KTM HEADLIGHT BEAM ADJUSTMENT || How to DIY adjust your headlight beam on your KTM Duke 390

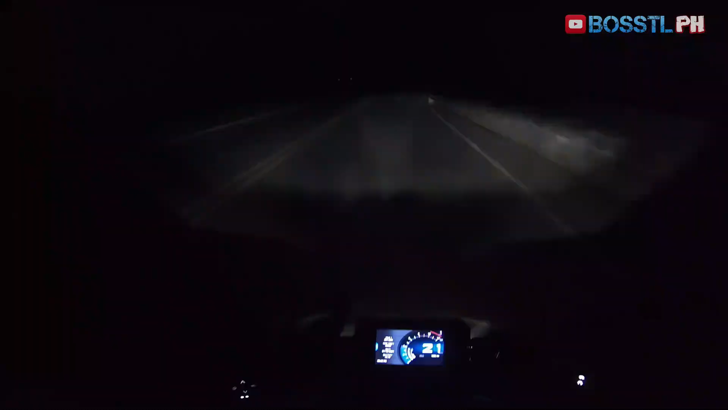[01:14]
Driving at night, you got this wide throw of light and a very sharp cutoff.
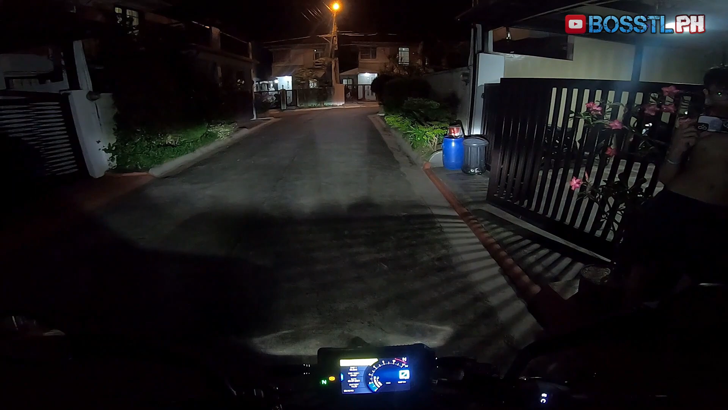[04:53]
So, this is the regular cutoff for the bike.
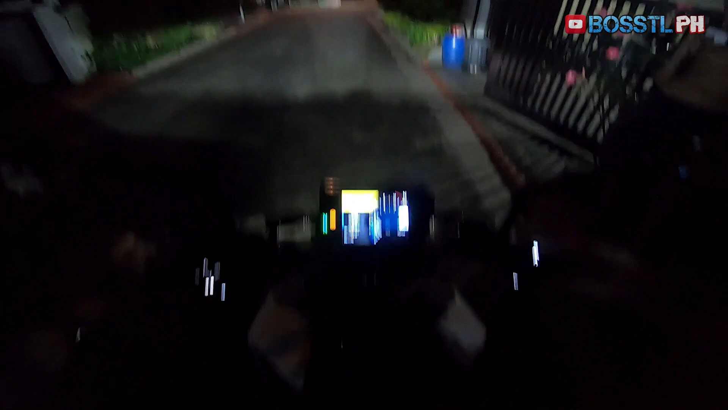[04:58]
So, the problem with this bike is, pag may back ride ka, umaangat-angat sya. So, to adjust the headlight, using the allen wrench,